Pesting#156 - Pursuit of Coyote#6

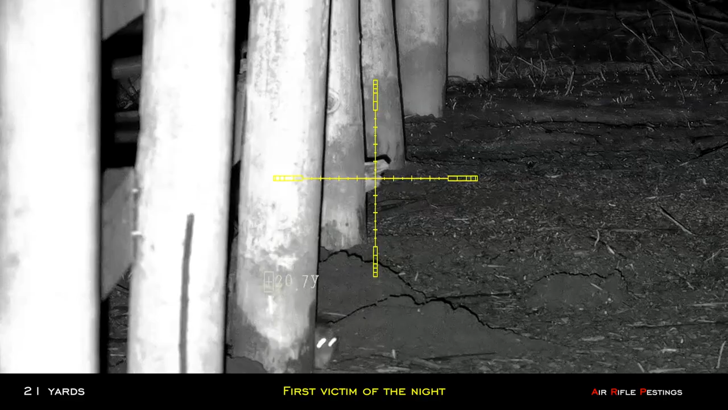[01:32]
This guy was at 21 yards, shot him around the body and the Hades basically just top him through and no pass through.
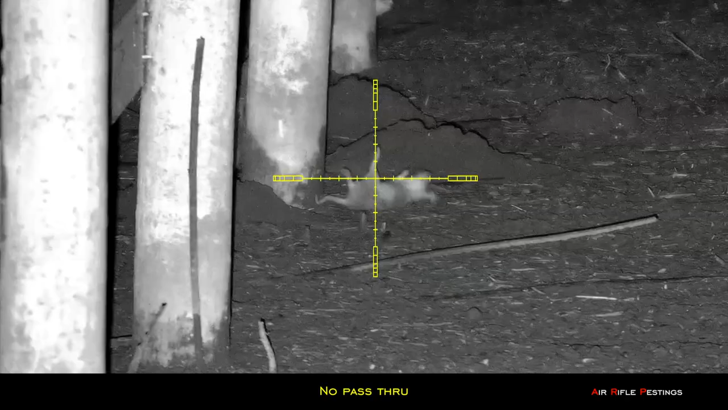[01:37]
So I assume the Hades expand completely inside.
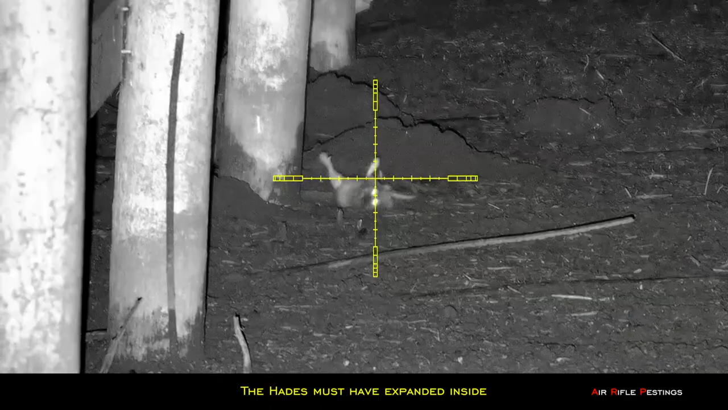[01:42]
So it's pretty devastating and it died quickly. So Hades claimed another rat.
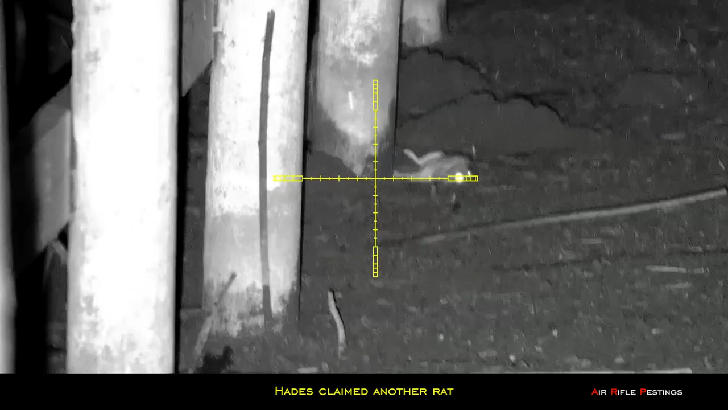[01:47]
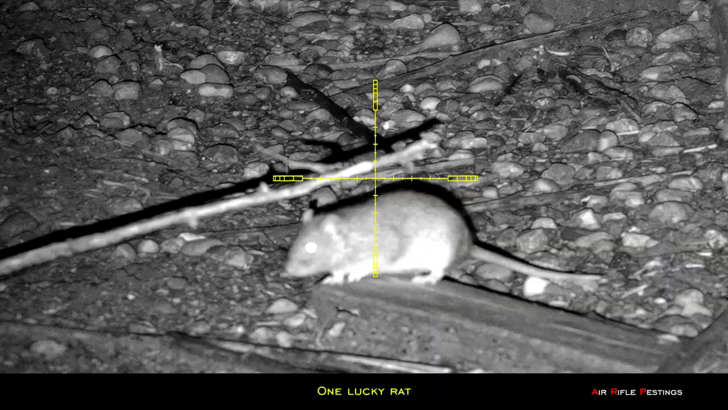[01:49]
So this guy was lucky. As I turned on the camera, I saw it and it left.
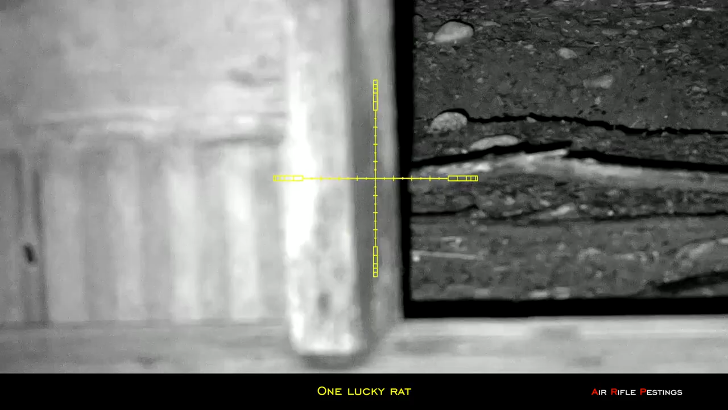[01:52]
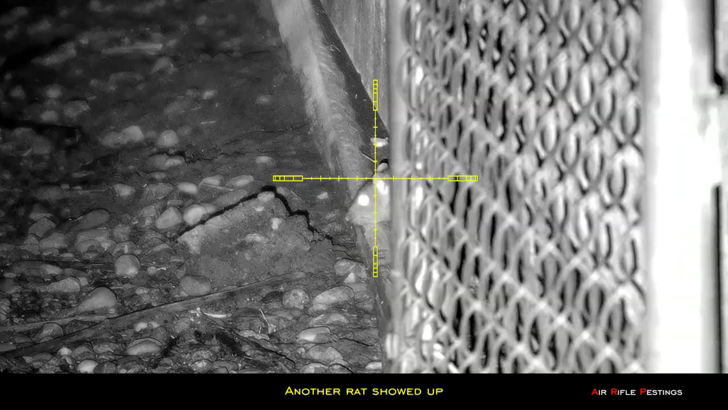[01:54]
But unfortunately this guy came up and
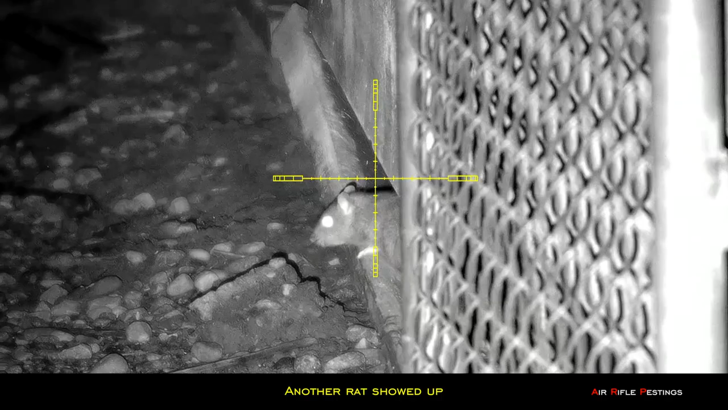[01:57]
he was pretty close so I took my hold over and shot him in the body as well.
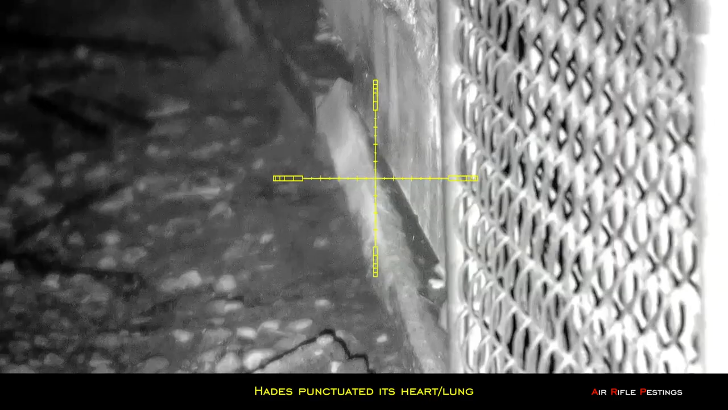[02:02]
I'm sure that hit him in the heart and the lung.
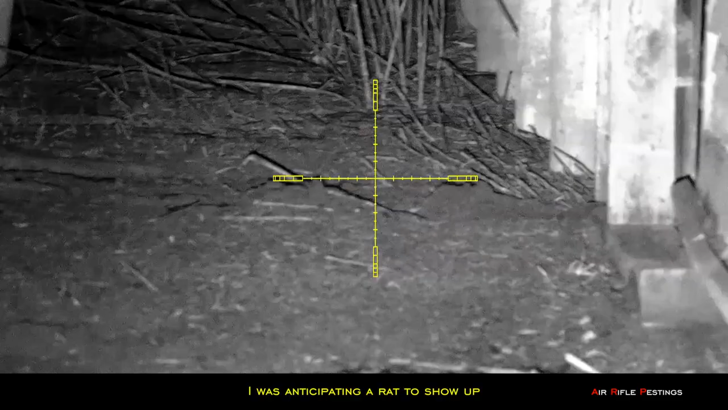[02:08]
In this clip, I was anticipating a rat to show up on the ledge like they always do. And here it was.
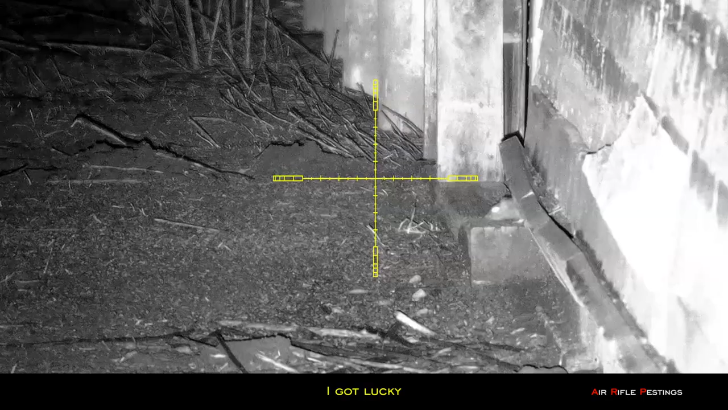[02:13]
It showed up and I shot it as it was coming down. So that was perfect timing.
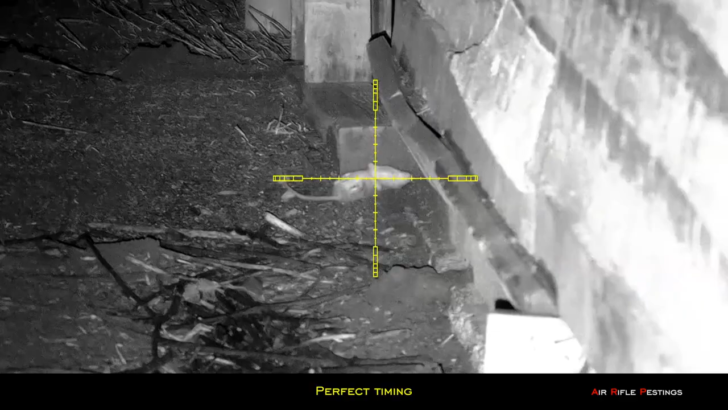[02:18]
So it wasn't busy at all this evening and I only shot three and saw five in total.
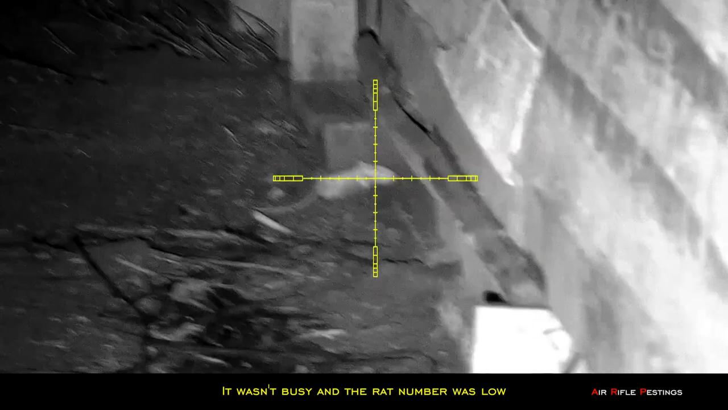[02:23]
So the number is definitely low.
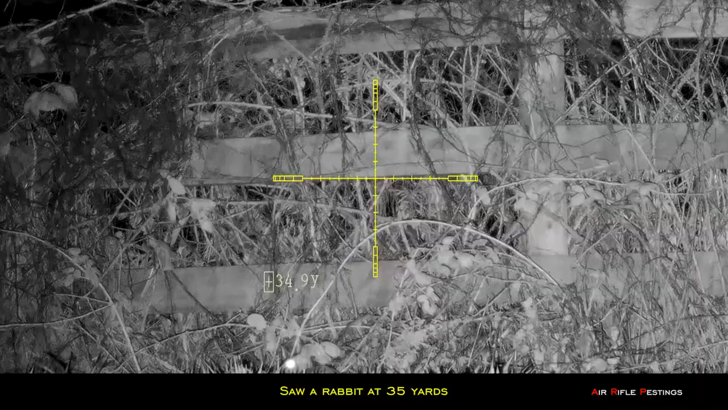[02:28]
And before I left, I saw a rabbit here.
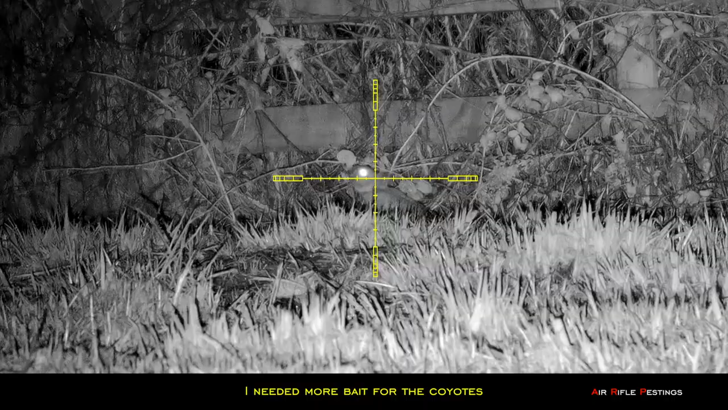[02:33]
Since I needed more bait for the coyote, I decided to take a shot at this guy and he was about 35 yards away.
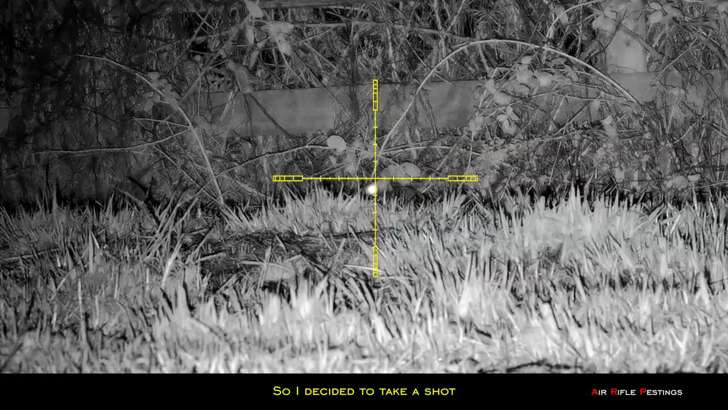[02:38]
The first shot went over his head because I didn't do a proper holdover.
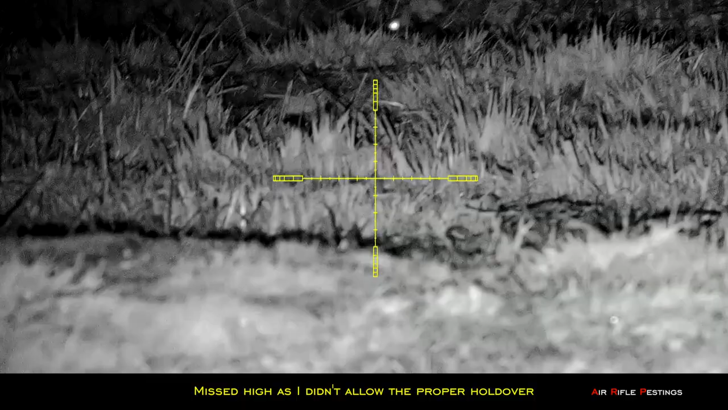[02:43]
As you can see, it didn't disturb it, it just stayed put.
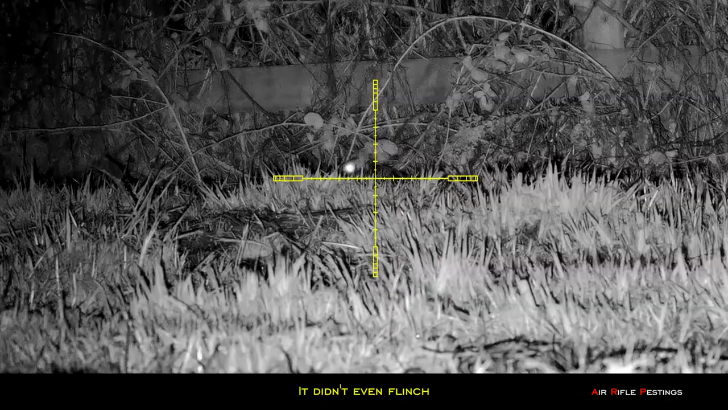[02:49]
So I guess it must have a death wish.
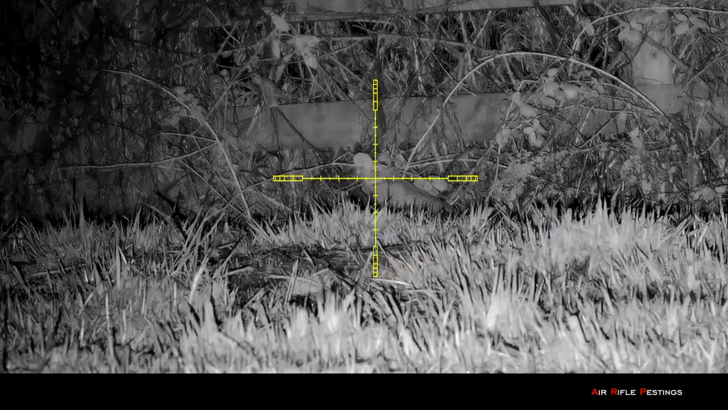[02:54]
So here I aimed lower, right on the head. So the Hades put it down right away.
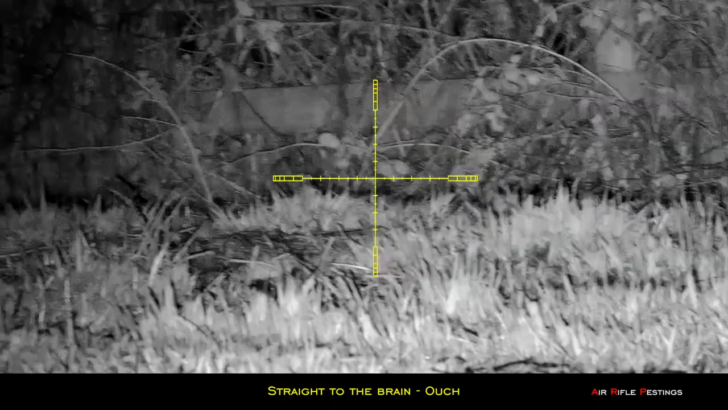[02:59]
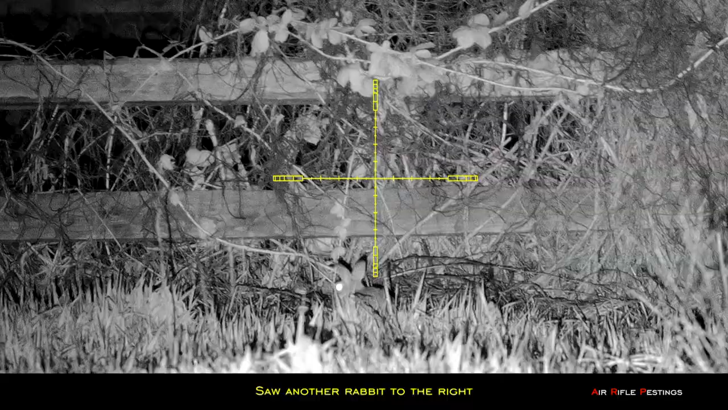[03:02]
I scanned to my right and I saw another rabbit.
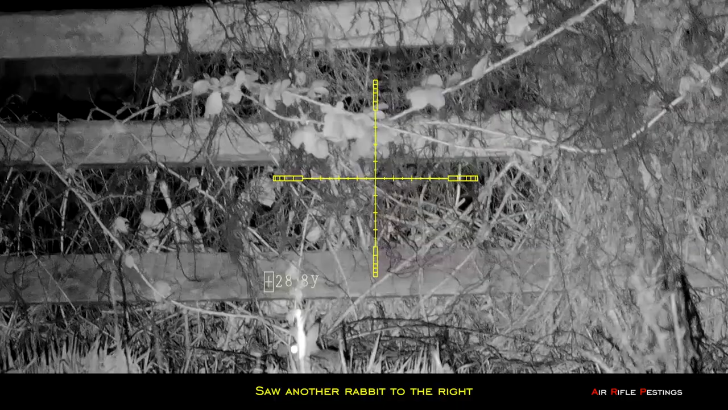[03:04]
So I decided why not. Let's go for two for two. This guy was at 29 yards, which is perfect for my zero.
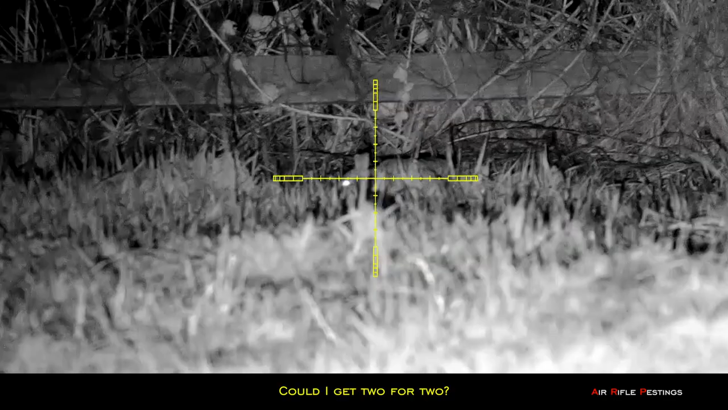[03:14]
Just wondering if I can get that two in a row as I was feeling pretty confident.
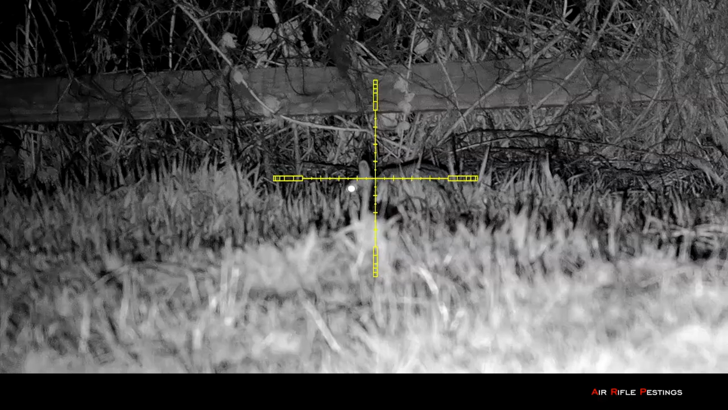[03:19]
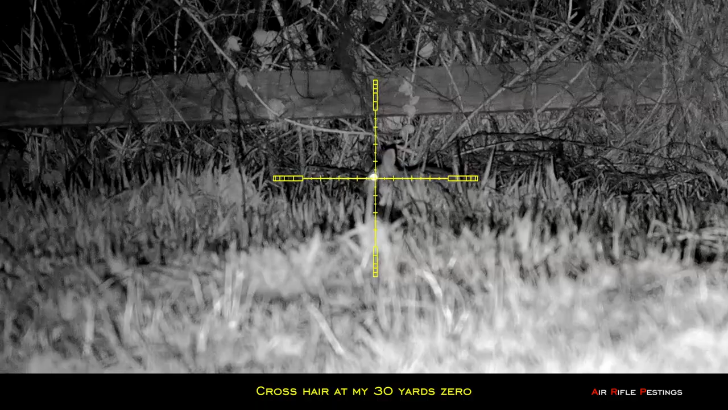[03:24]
Again the shot connected and Hades claimed another one.